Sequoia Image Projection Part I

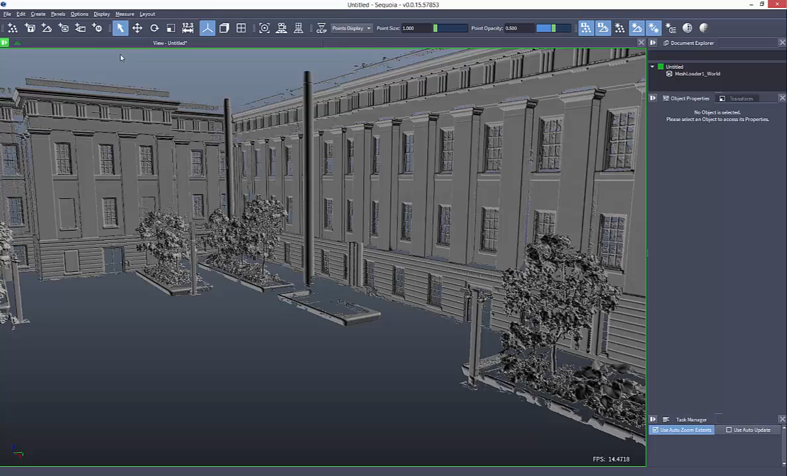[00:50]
We have a pretty nice dataset here, it's nice and clean, this mesh has been generated using Sequoia's Hacksaw feature, but it doesn't have any color information. So we'll want to use a photograph that we have captured from the scene.
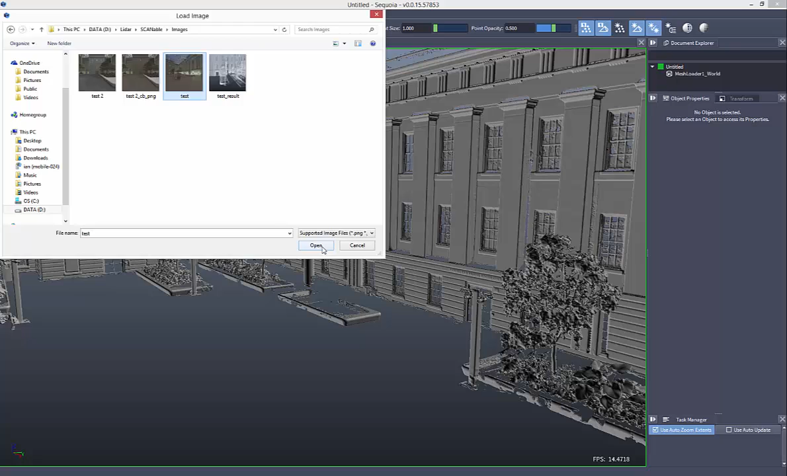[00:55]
Now you'll see that the image projection is not aligned correctly, so in order to start the alignment, the first step we need to do is to set the field of view correctly, in this case it's 90 degrees,
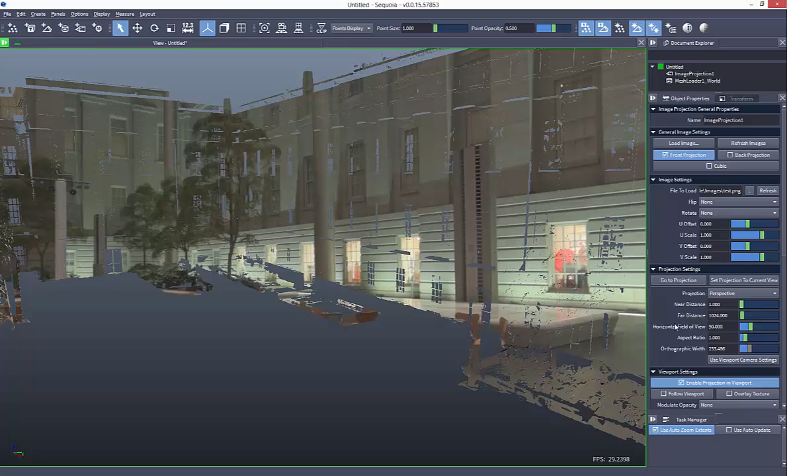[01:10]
and then we can start adding pair correspondences to align the image. The first step is to find suitable features inside the image to use.
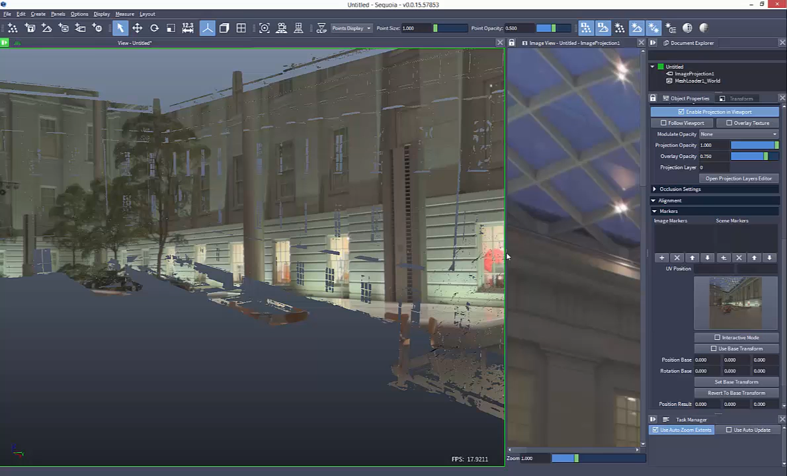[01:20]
The goal is to find a point that's easily seen inside the image and also easily seen in the 3D view.
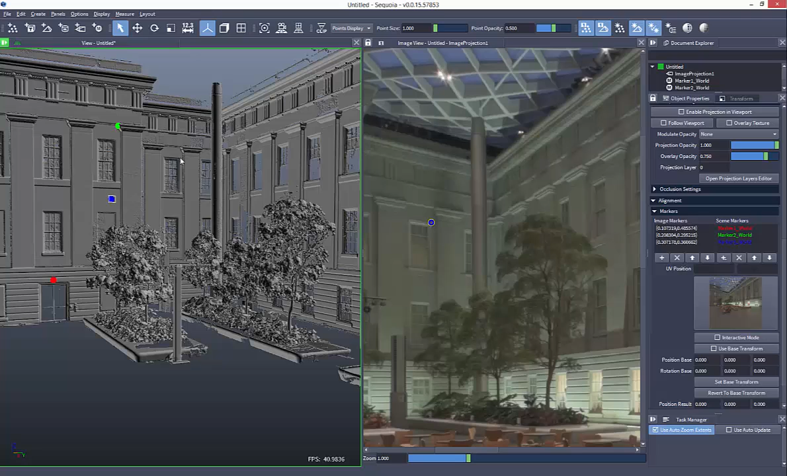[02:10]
Typically I use three when doing demos, but it is recommended to use more. We do support up to eight points. The more points you use, the better the resulting alignment will be. So I'll turn on the image projection and you'll see that the alignment's pretty good here. It's sitting on the scene fairly well, but there's still a problem. The trees are being projected onto the wall of the building. So we can use the occlusion setting, I'll just turn on the mesh occlusion here. And you'll see that now the trees are casting a shadow against the building and that's preventing the projection from coloring the wall.
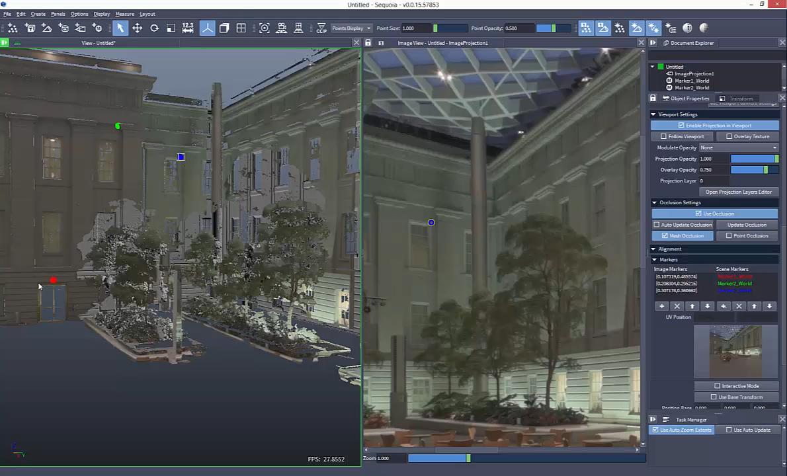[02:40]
Now to fill in the shadow areas left by the trees and any other shadows like over here on the left side where there is no information from the projection,
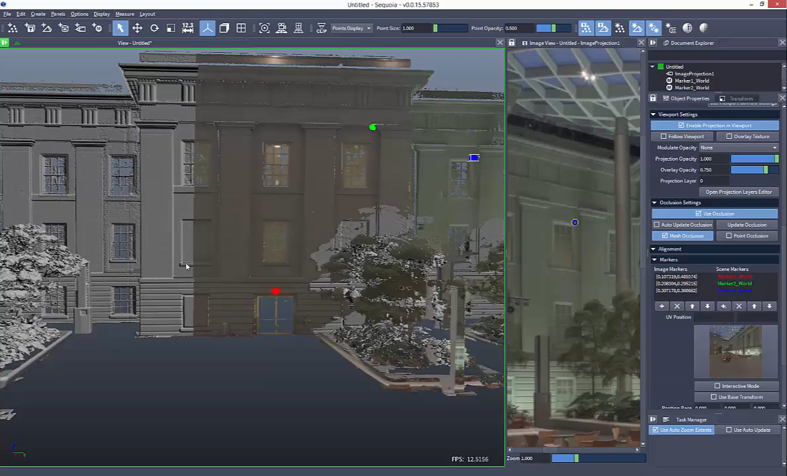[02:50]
we can stack multiple projections. I'll be covering that in the part two video. I'll be covering that in the left side. You